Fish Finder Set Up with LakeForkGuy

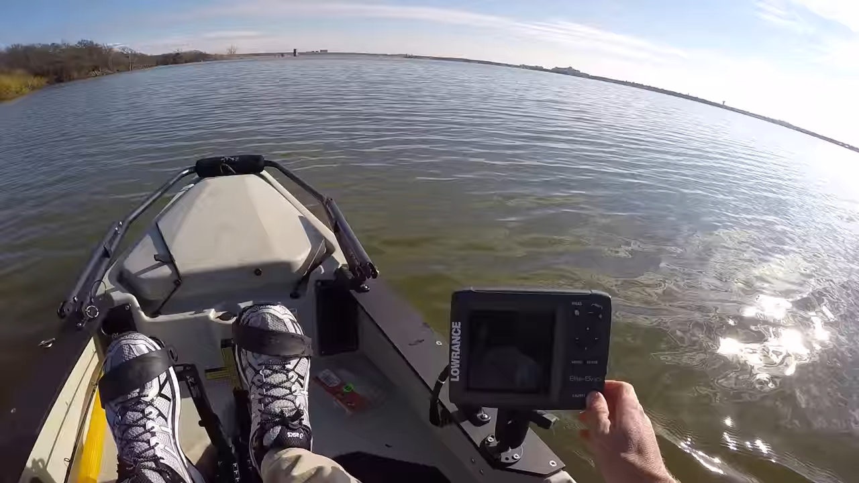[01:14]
first time actually second time I got it just out of
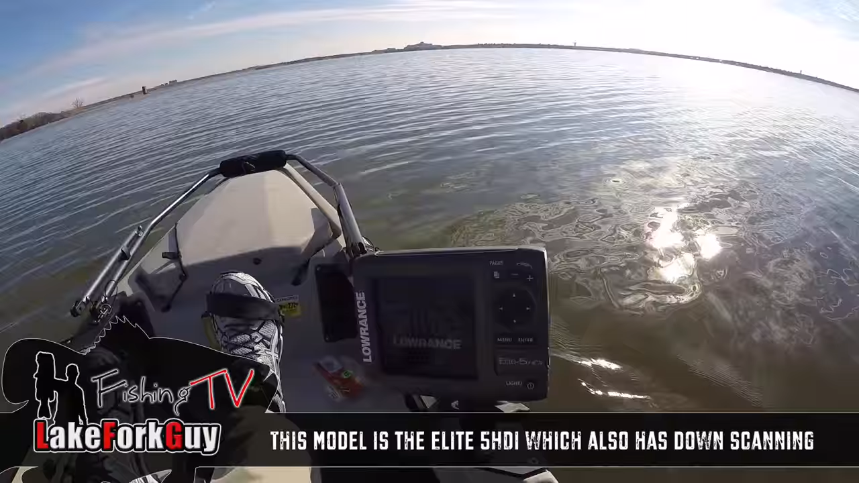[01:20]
demo mode there it goes there we go position acquired so it'll automatically get the the time and day go ahead and press save on that okay enter we've got too much surface clutter here though so we're gonna do so we're gonna go in here to our menu sensitivity auto sensitivity we will change
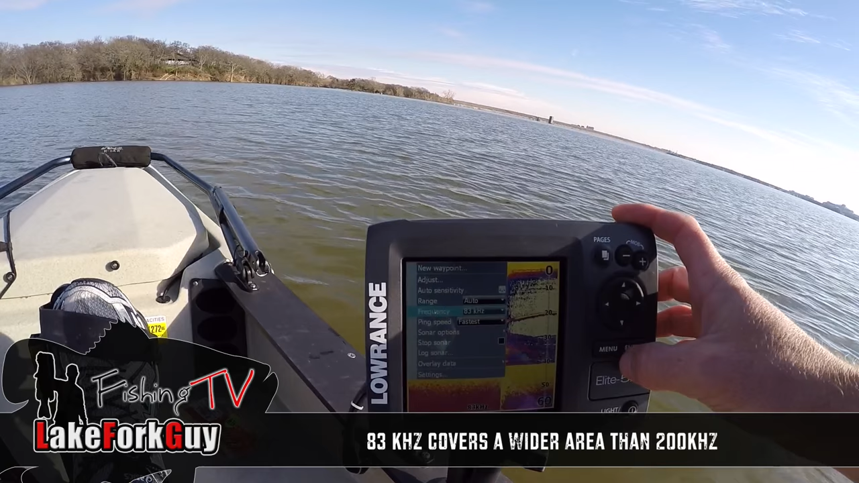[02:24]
a little bit it's a little bit more powerful sonar put it back on the 200 here
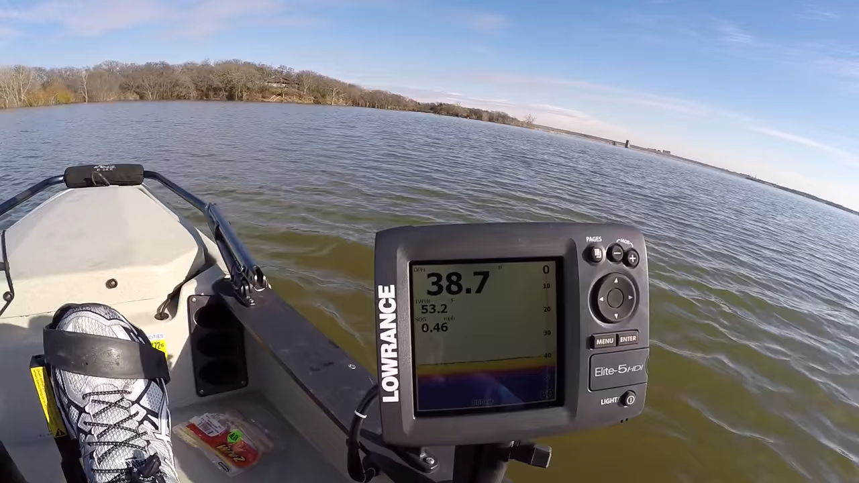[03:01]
you know put a little fish mark on the screen it's it's really not not using its capabilities if you're fishing clear water you probably want to
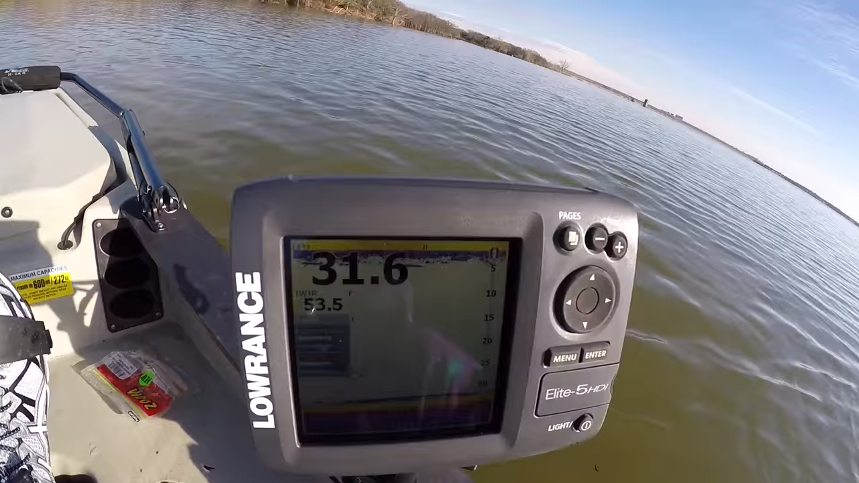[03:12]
turn that sensitivity up but this is giving me a more clearer picture of what's going on here
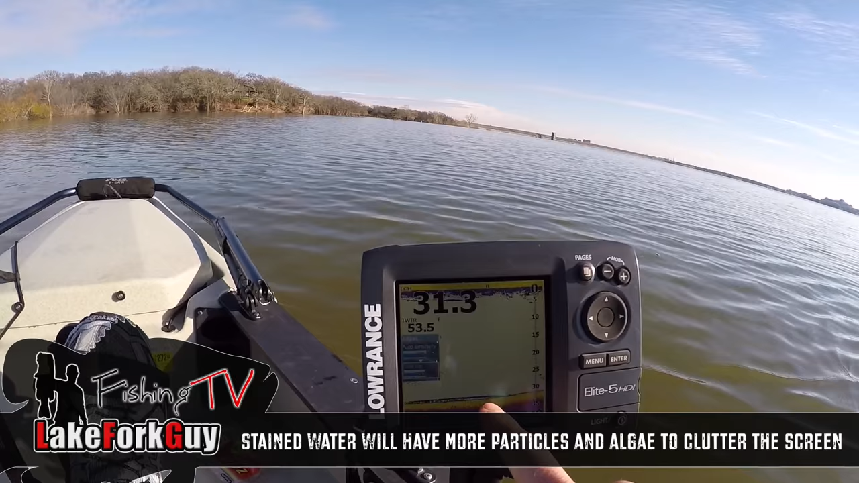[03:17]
more absolute image you know I've got a fish coming up on here on the screen
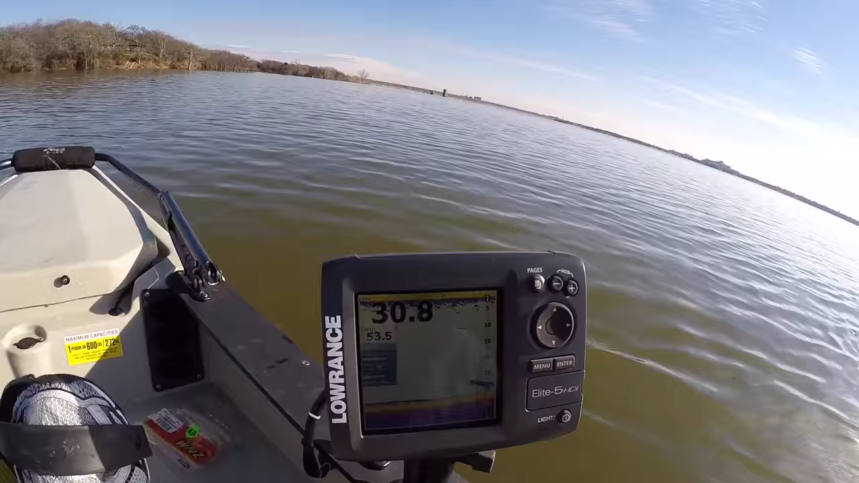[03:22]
and I know that for sure is going to be a fish when I get the sensitivity you know back to auto here you know I've got it looks
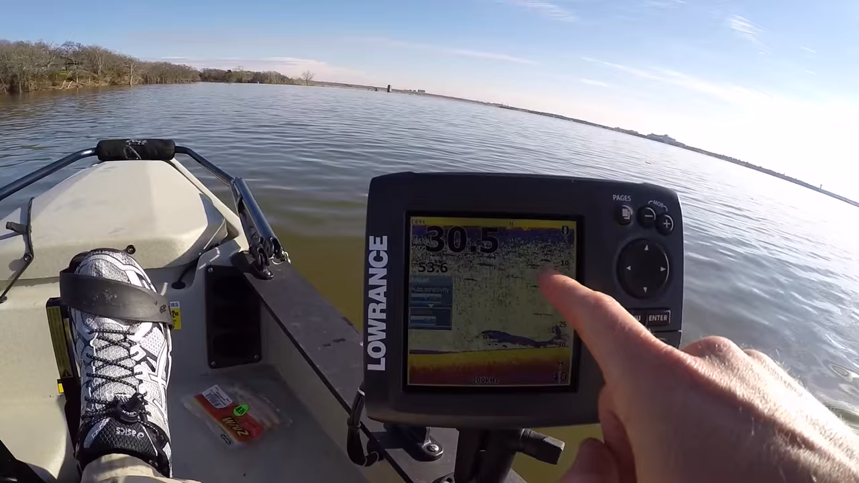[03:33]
like there's fish all over the middle of the screen yes I see that it looks like a fish right here but it just it's way too noisy so I always like to reduce that a little bit and so negative four here's a nice nice clear picture
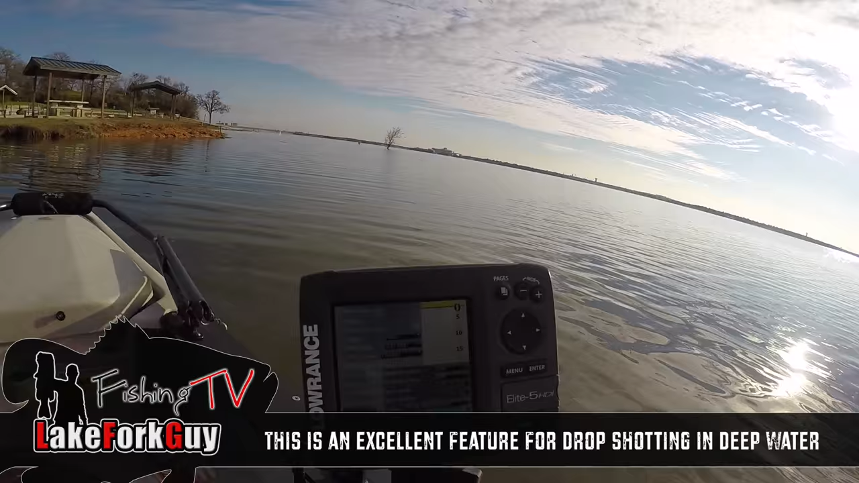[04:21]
you to see what's going on under the boat in real-time go to your sonar options it'll be a little bit different and on your graph here's amplitude scope here I could turn that on and then this basically gives me a real-time window into what is going on below me so if there's not any activity below me I'm not going to see anything going on over here on the real-time sonars
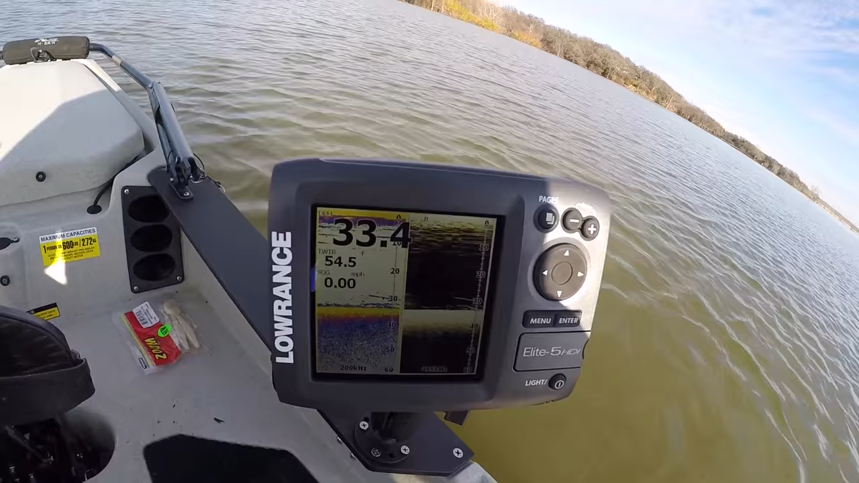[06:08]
example of that nice view that down imaging I can actually see my my jig going up and down right there see the
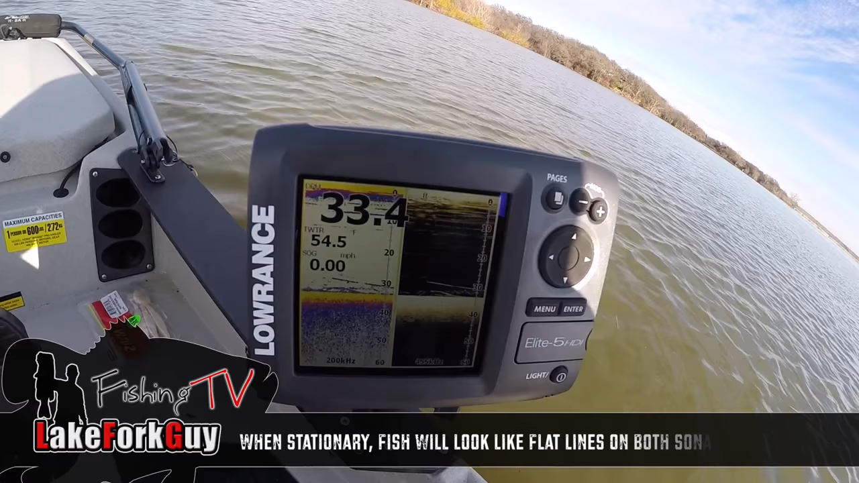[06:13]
On screen: speed 0.00 mph
sensitivity in that thing there's actually a fish fish close to it it's not eating
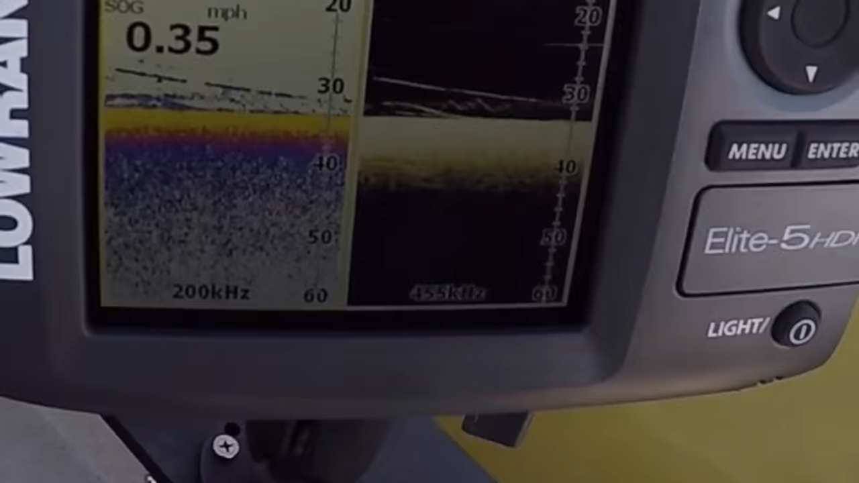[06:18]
On screen: speed 0.35 mph
it
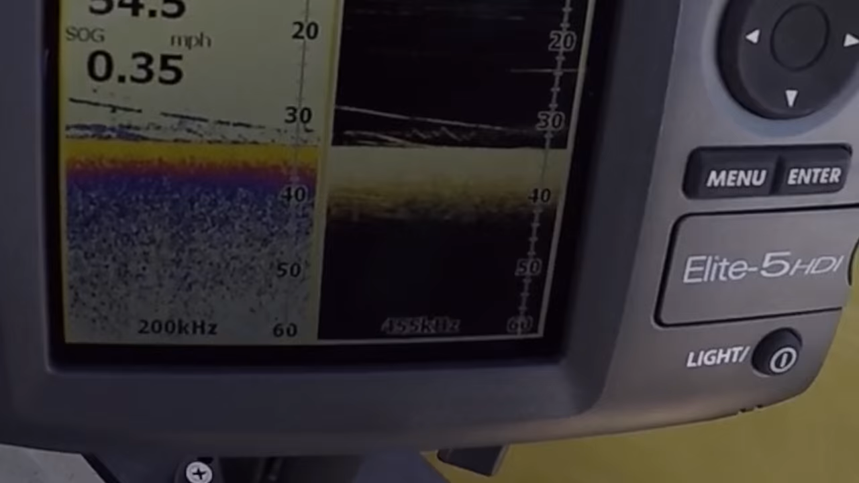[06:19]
On screen: speed 0.35 mph
but you can see the activity of my jig
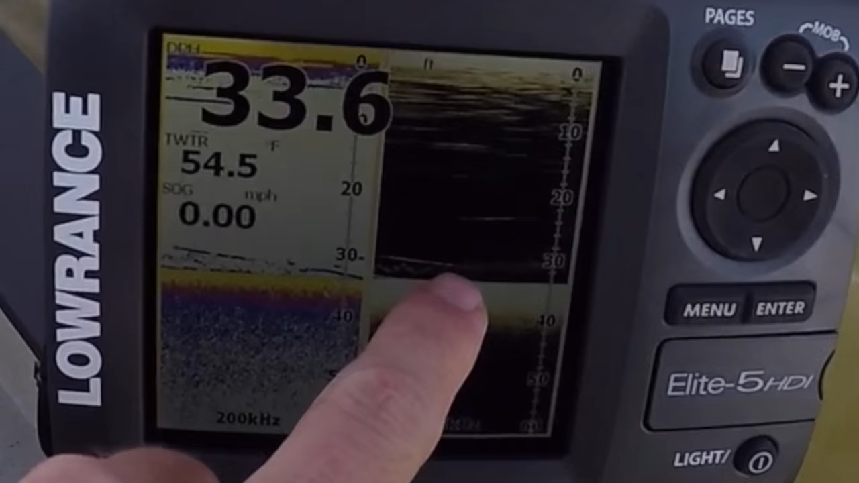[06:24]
On screen: water 54.5°F, speed 0.00 mph
right there where you can barely see it right there